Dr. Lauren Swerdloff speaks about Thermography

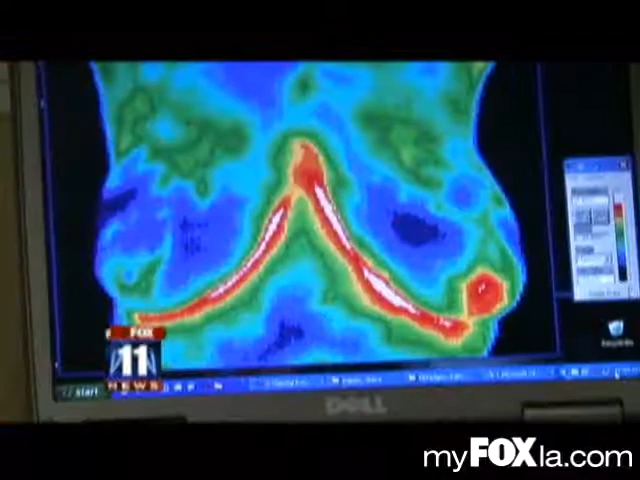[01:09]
New blood vessels associated with breast tumors can generate heat and Swerdloff says that can be picked up on a thermogram.
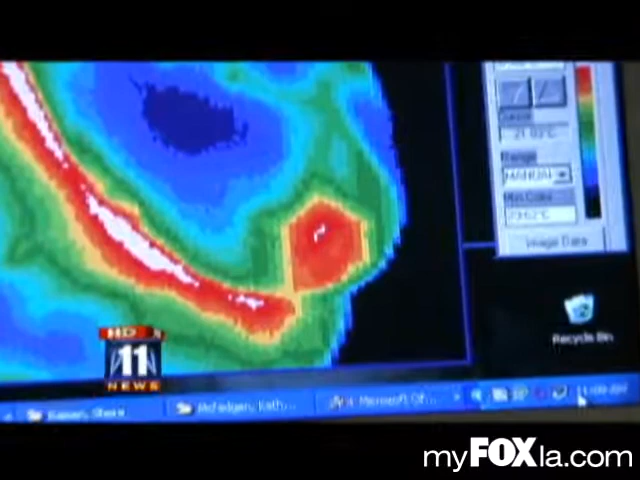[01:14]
A little hot spot is indicating inflammation or heat or something going on there. And it may be tumor.